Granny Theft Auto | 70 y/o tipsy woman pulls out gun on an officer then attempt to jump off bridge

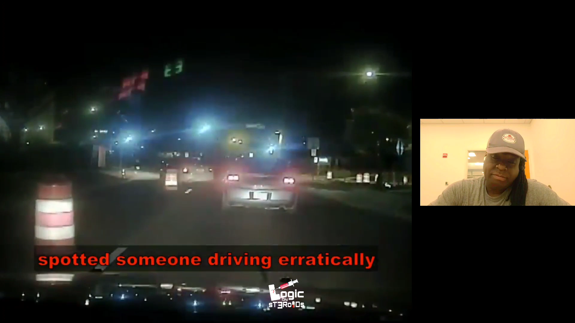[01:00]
and straddling the skip stripe as it approached a construction zone.
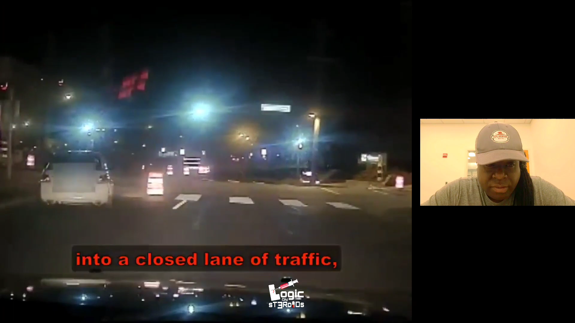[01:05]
When the vehicle pulled into a closed lane of traffic, no one could have been prepared for what would unfold. Why you sound so scary?
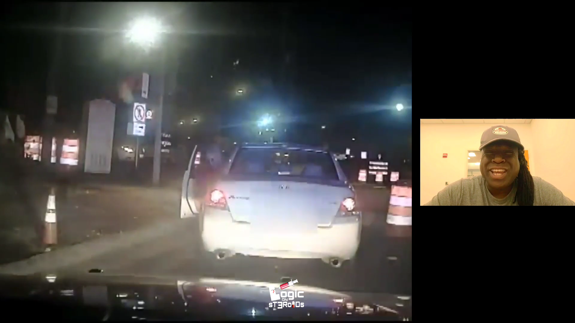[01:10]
What are you doing? All right, quick. What are you doing? I'm trying to find my way out. Out of where? Out of here. Okay, this is a one-way. Yeah, but do I go down this lane or that lane? Note here that the driver asked if she should drive down the lane closed by construction.